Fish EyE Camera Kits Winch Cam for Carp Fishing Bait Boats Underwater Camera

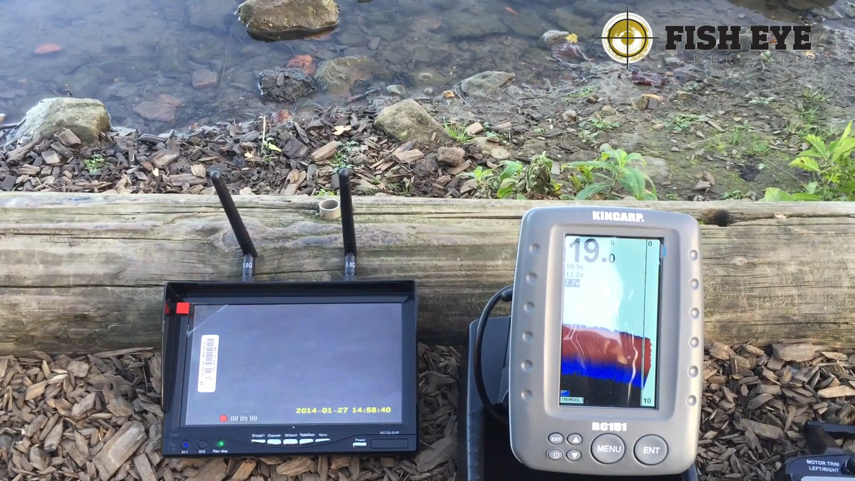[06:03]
whatsoever down here so god knows how the fish find stuff in this soft you know darkness 19 foot
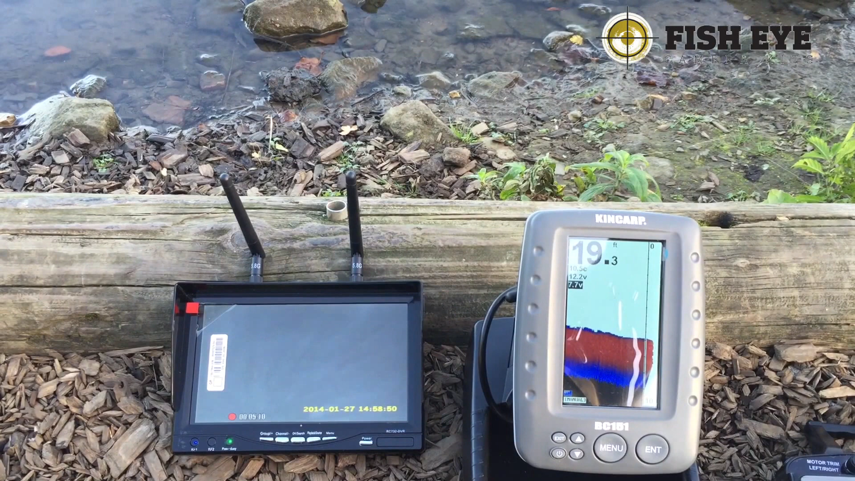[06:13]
On screen: depth 19.3 ft
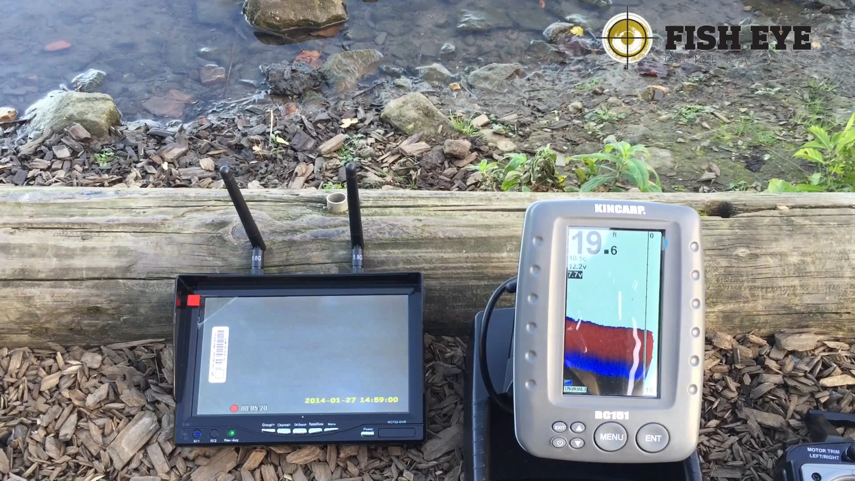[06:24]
and we're just just hitting 20 feet now like I say we're getting pitches down to 20 foot I think it's been a really good test and